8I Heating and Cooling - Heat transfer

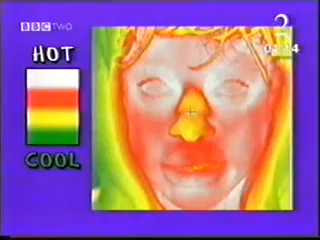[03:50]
It's the same on your body.
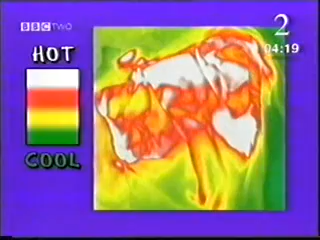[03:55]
My fleece shows hot spots under my arms and up my back. If we could get heat to flow to the cooler areas, couldn't we store more?
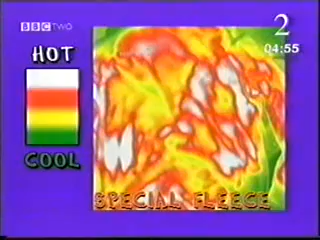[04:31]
Compare it to Alan's ordinary one. The special fabric allows the heat to flow more easily.
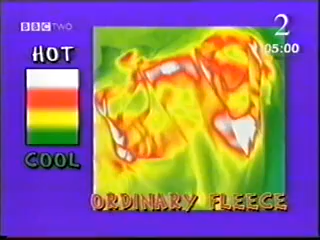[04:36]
This is how it would have spread as I got hot.
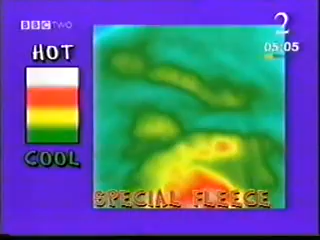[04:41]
And it stores the heat for longer.
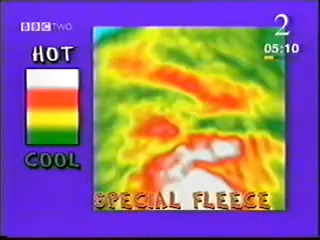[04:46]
You can see it with my handprints.